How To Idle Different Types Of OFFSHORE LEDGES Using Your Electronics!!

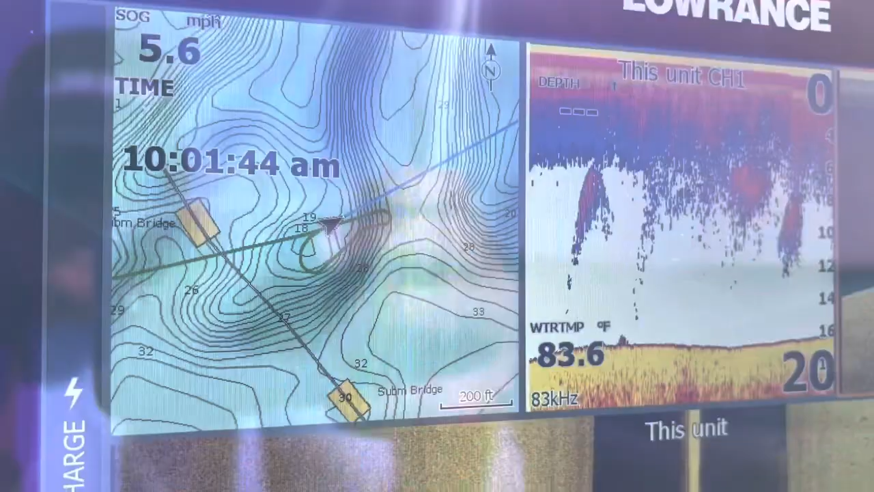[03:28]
On screen: water 83.6°F
zigzag up and down that ledge so I'm going to be keeping an eye
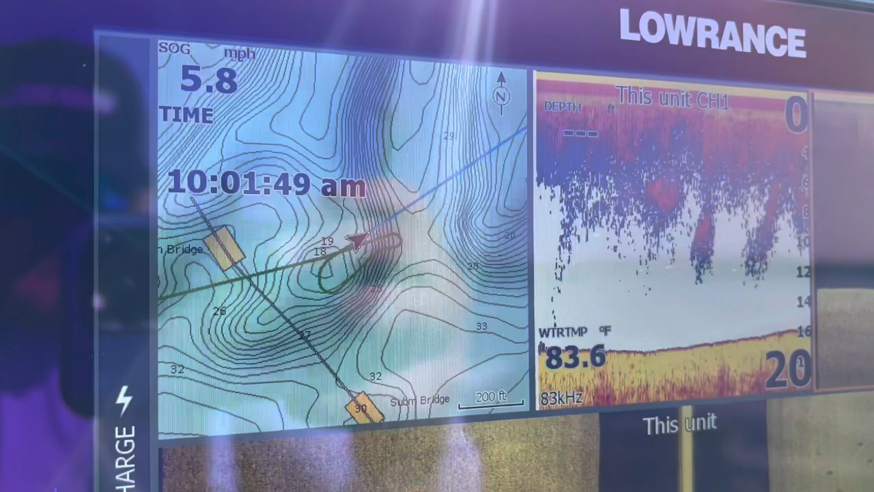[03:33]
On screen: water 83.6°F, speed 5.8 mph
primarily uh on my down scan okay because most of the time when I'm idling this type of structure I'm going from deep to shallow and then shallow to deep again